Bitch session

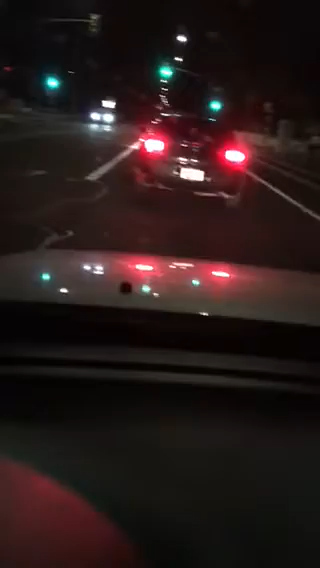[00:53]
See, look, Chip. See? See? See how they try to, like, you know, piss me off? I know I've been chipped. See? Gang stalker. 90 degrees. They come at you at 90 degrees. Yeah, that's how these fucking Masons do it. This is the Hebrew, Jewish, fucking, cabal, lizard, gray, tranny god.
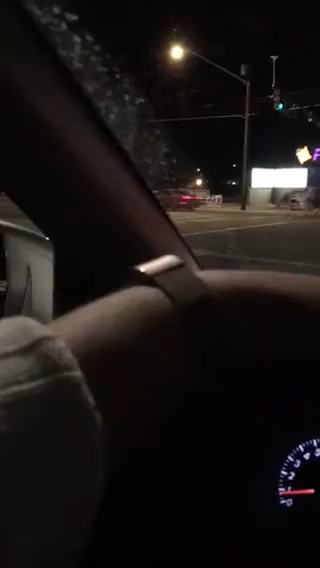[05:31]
Army of Joel or whatever you want to fucking call them. That's his crew, man. That's what you're dealing with. Yeah, only if you're a real T.I., but if you're not, you know, well. Psst. Chow. Same old shit, man. See? Here goes the hive. All these people. It's the hive. See? All these cars going by. All the hive.